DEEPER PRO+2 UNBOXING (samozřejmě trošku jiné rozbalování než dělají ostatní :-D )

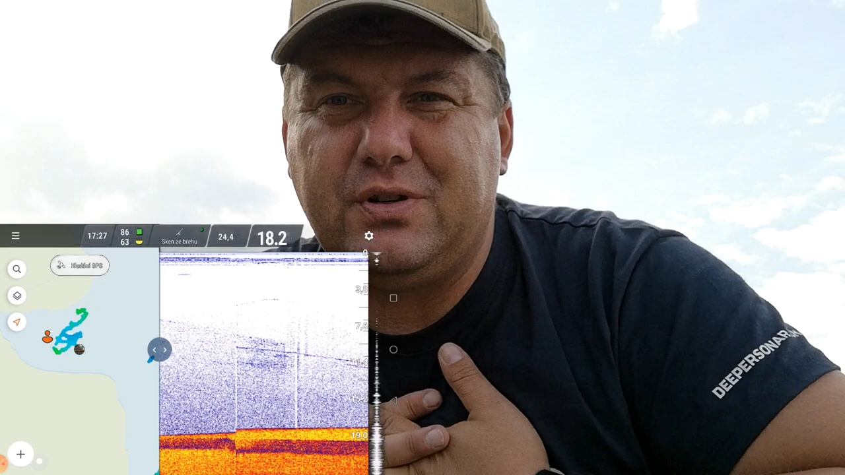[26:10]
Jdem se podívat na čerpa, na rozdíl.
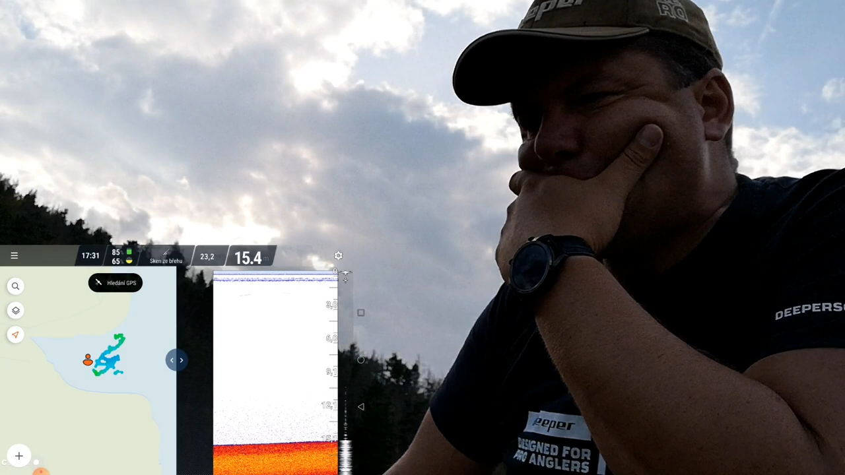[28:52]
No tak, come on. GPS nalezen. Sice o trošku jiný jsem, já už se dorovnává. OK. Vidíte, že jsem se sám podíval, jak mi to nalezlo, kde jsem byl u kraje, tak jsem se sám podíval, že to není možný, že takhle nejsem. A teď vlastně tablet teda stojí, ale ukazuje správně echolot.
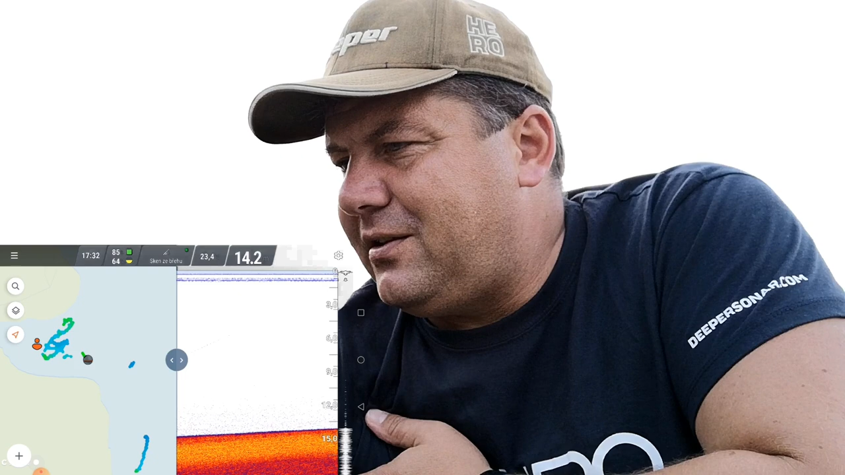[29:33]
Protože přesně vidím, kde jsem teko na té hraně, tady na hraně té zátoky. Vidíte, že to tu je absolutně bez ryb, nevím, jakou mám citlivost danou. Dáme citlivost 100%, koukneme se, jestli je něco na širokým.
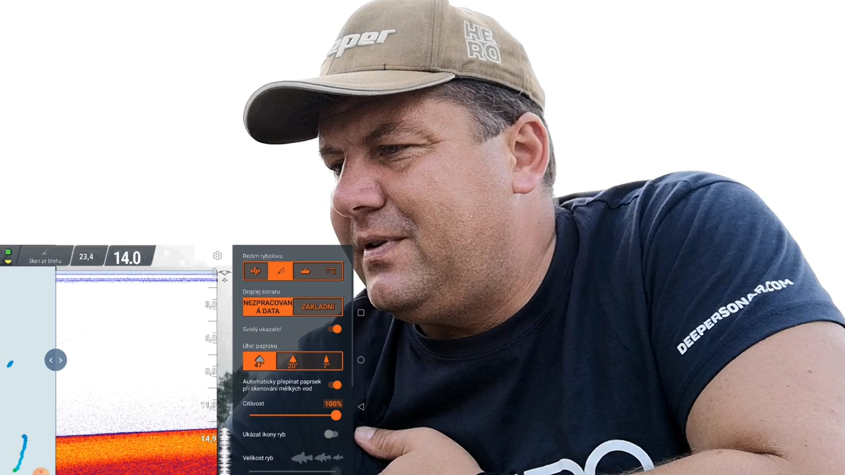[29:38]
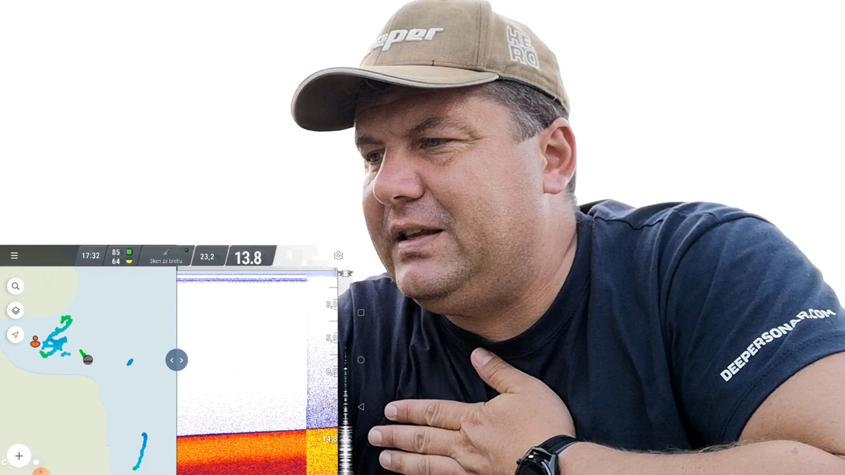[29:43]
Voda, vidíte, 23,2, ale teď předtím jsem byl v zátoce, takže tam možná byla teplejší voda. Teď jsem byl malinko, už mi to vytáhlo ven na volnou hladinu.
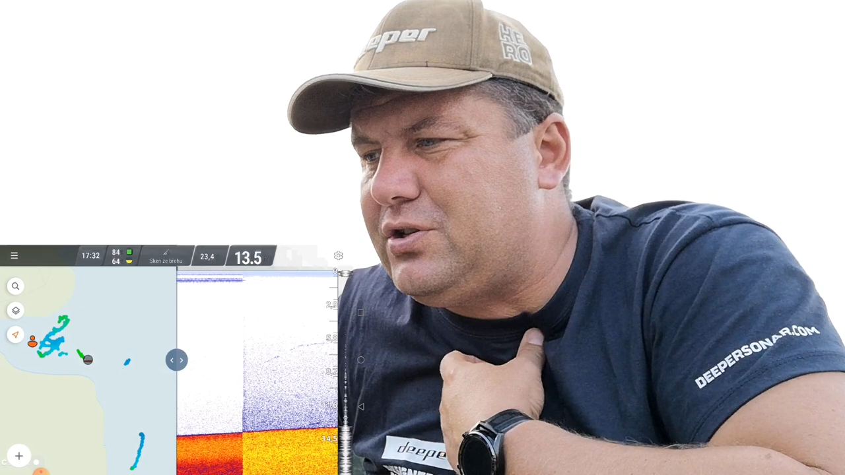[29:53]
Vidíte, že na širokém kuželu tam jede nějaký, myslím, že to bude sumec. To, co vyjelo nahoru, dole je taky nějaká ryba. Zkusíme se podívat, jak to vypadá na úsím kuželu.
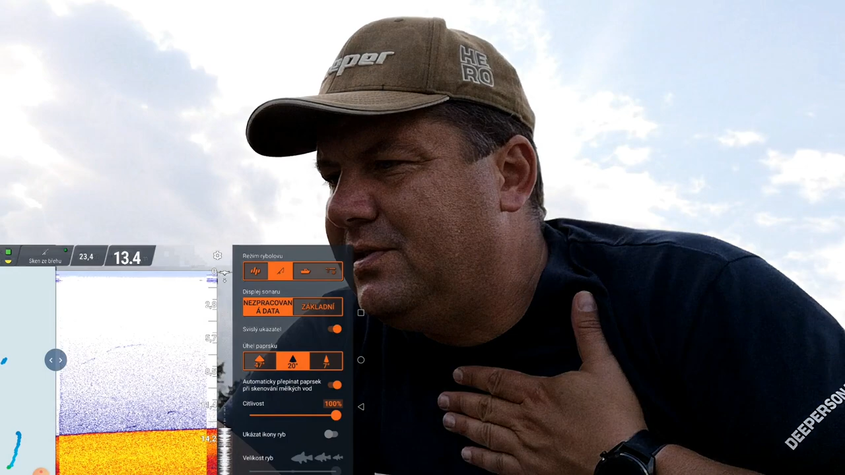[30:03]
Vidíte, že tam mám úplně stejně na tom úzkým, jak jsem měl nahoře ty čáry, tu hladinu, tak je absolutně stejný, jako bylo na proplusku dvojce.
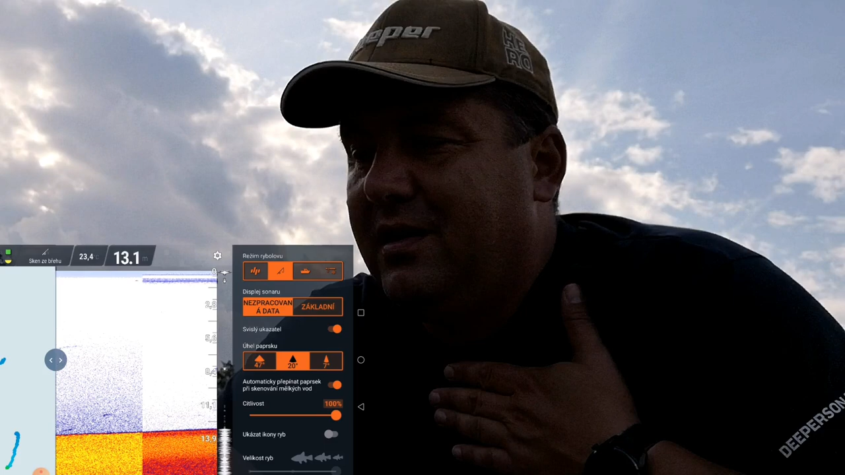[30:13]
A teď tam byla nějaká ryba, akorát jsem to přepnul na úhel na sedmej. A
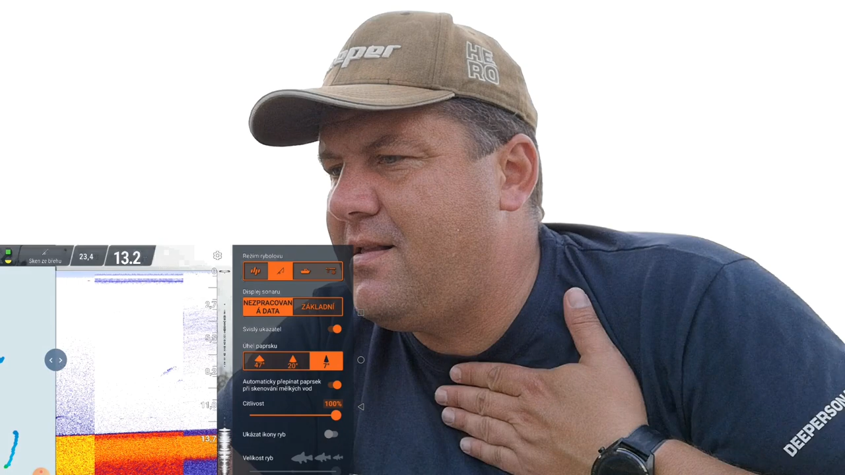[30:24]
tady už vidět není, tady už je to uší. Jinak tady aplikace furt stejná, tady vidíte, že nespracovává data, nevím, co to znamená. Dáme pryč, všechno stejný.